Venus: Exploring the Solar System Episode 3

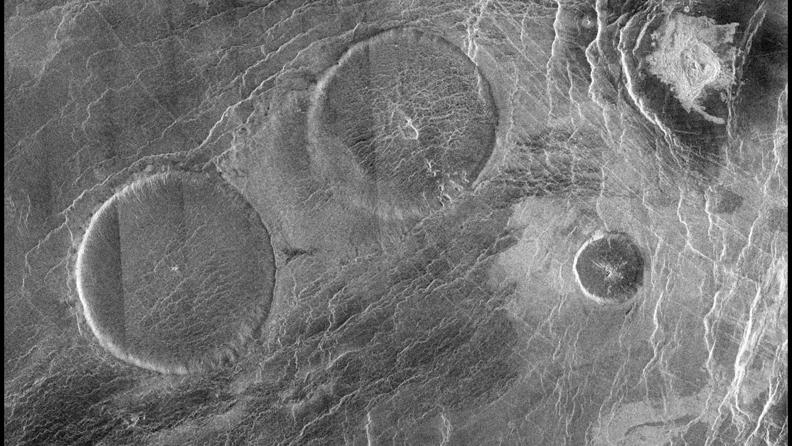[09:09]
These maps show a surface mostly covered by cooled lava flows. The highest point is Mat Mons, a volcano almost as tall as Mount Everest.
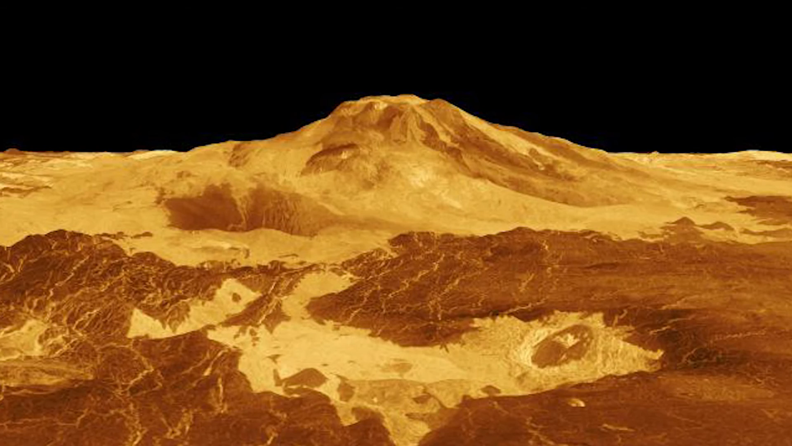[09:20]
More recent missions have found evidence that some of these volcanoes may still be active.
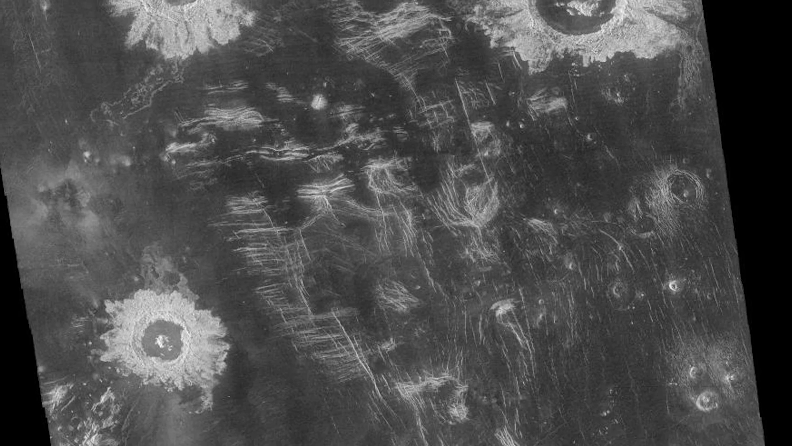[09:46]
Venus also has impact craters, though they are pretty rare.